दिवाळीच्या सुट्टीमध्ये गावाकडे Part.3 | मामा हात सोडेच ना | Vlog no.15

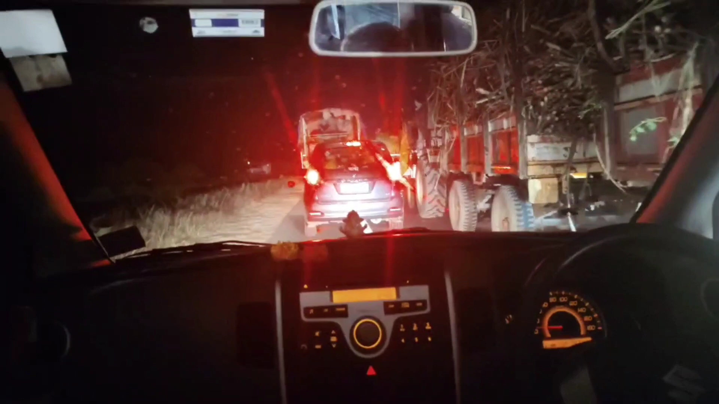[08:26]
संध्याकाळची वेळ झालेली आहे पण सकाळी क्लासेस आहेत पोरांची त्यामुळे आम्ही निघालेलो आहोत. तर बघा टोलनाकर गर्दी खूप आहे.
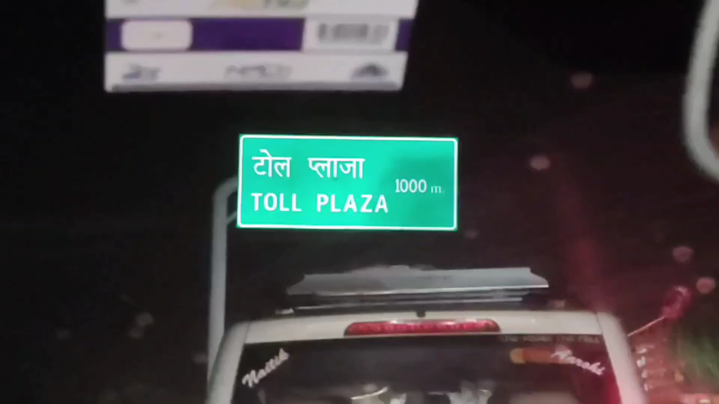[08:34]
1.5-2 किलोमीटर पर्यंत लाईनी लागले. 1 किलोमीटर बसणं लागलंय म्हणजे.